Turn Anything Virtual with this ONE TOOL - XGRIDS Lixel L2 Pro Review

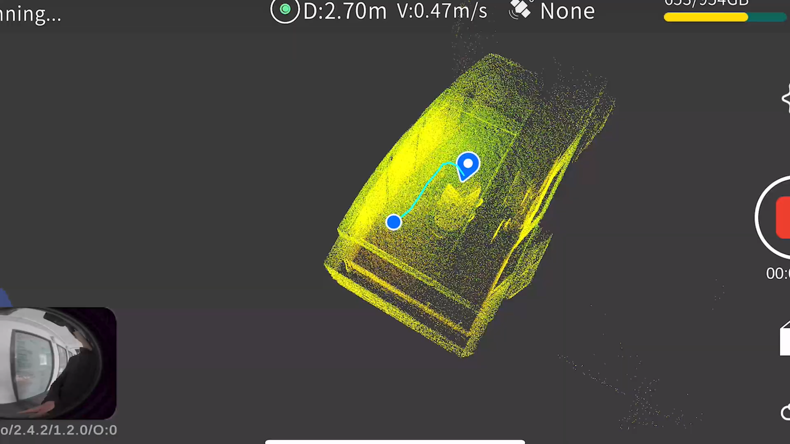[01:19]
We plan to use the L2 Pro to scan environments, then bring those environments into our virtual production sets.
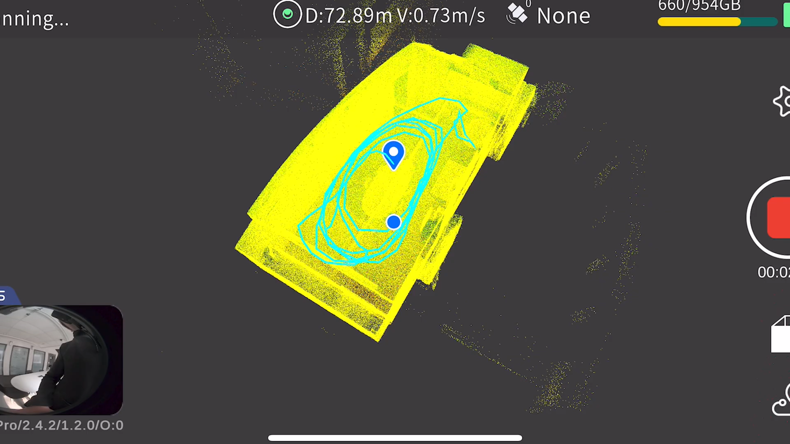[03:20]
It already has a layout of the room that I'm in through LiDAR.
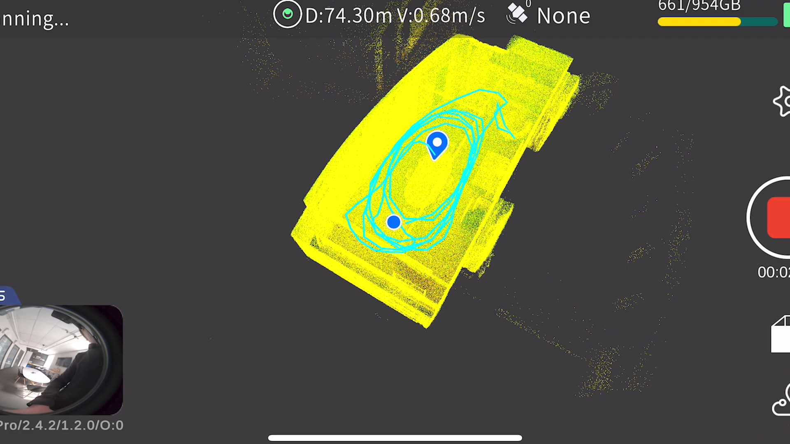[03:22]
I think I start walking around with it now. As I move in space, it's tracking my movements,
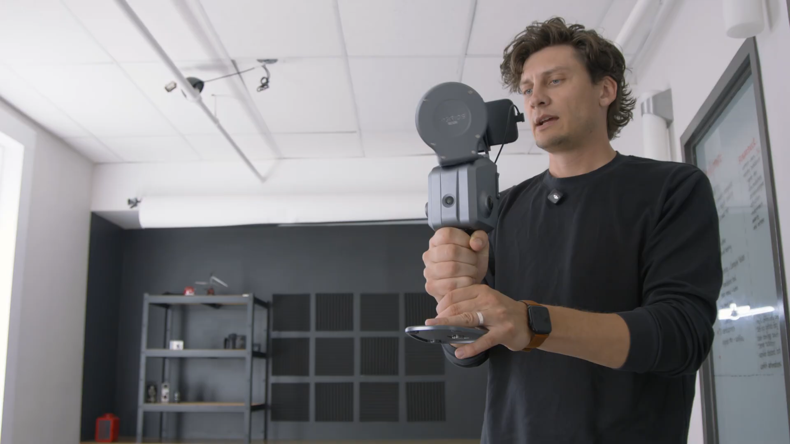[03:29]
and I'm following to the darker areas that are on the screen.
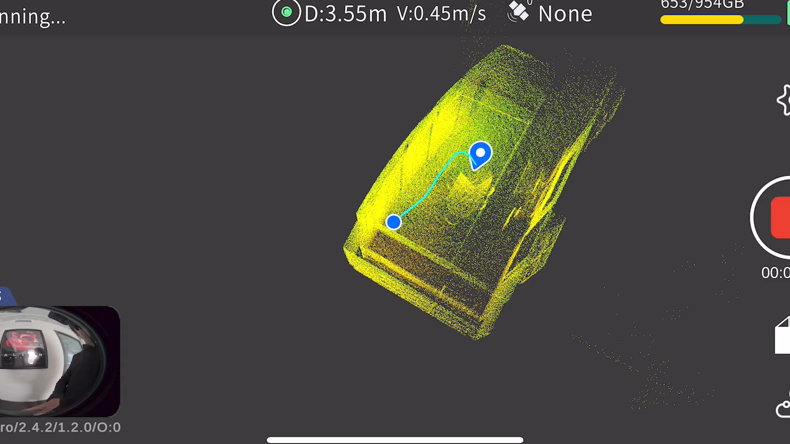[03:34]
But I've been told that I need to walk fast and really just set my normal walking pace. So I'm going to try to speed it up a little bit.
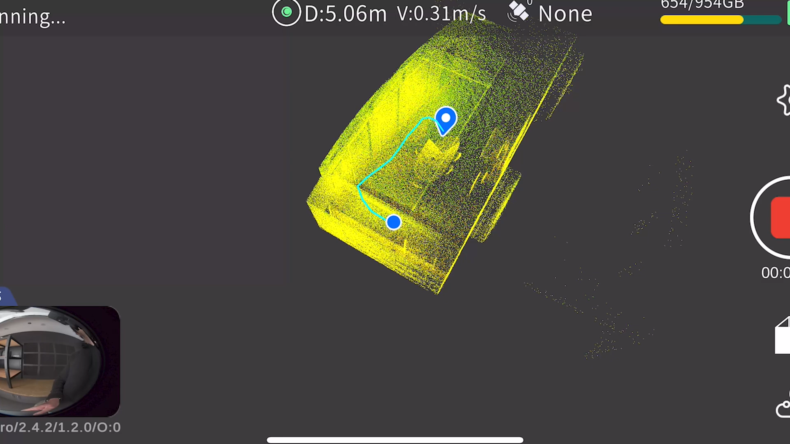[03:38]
What makes this unique is you're able to just go at your eye level. You don't need to change your height.
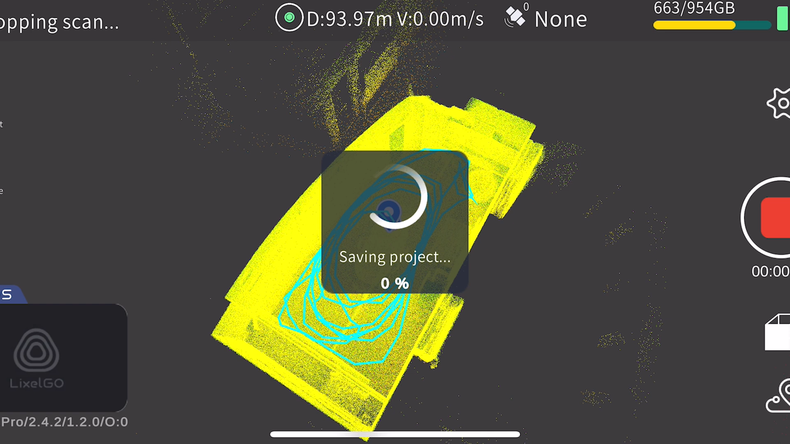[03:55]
It's actually crazy that it was scanning, like, the pipes on this.